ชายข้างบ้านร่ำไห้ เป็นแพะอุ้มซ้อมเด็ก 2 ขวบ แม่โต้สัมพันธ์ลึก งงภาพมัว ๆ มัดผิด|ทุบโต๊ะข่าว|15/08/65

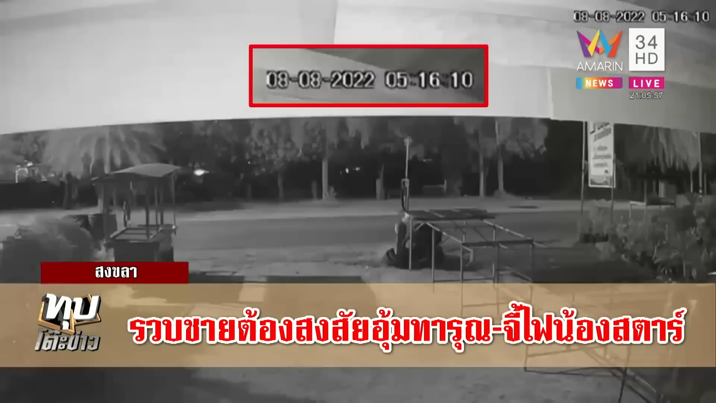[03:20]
ายน่าจะวิ่งออกมาแล้วเดี๋ยวดูนะครับมันมีเวลา 21 นาที โดยประมาณ 24 นาที ตั้งแต่ขาไปและขากับตำหรวจคือว่านี่แหละ น่าจะเป็นบุคลต้องสงสัยซึ่งเข้าไปอุ้มน้องแล้วก็ขับรถออกมาตักกล้าด้านหน้าน่าจะเป็นเด็กเหรอใช่
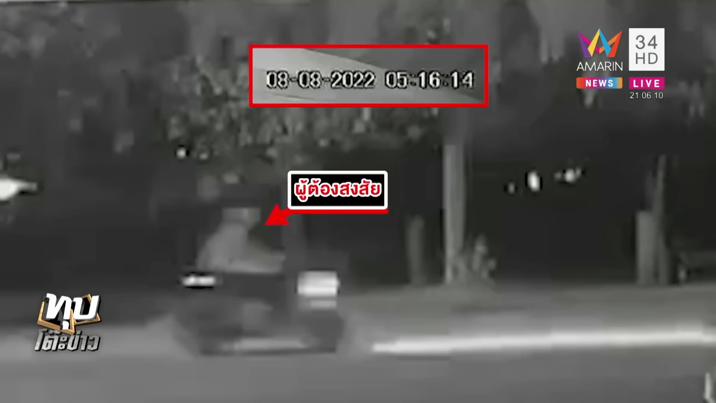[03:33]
ค่ะ ตำหรวจบอกว่ามันจะมีภาพหนึ่งที่เราเคยให้ดูแล้วเป็นกระสอบสีขาวขาวที่วางอยู่ที่ด้านหน้ารถรถสงสัยว่าซ้อนเด็กไม่ได้นั้นหลังจากนั้น Morningside ครับนี้ก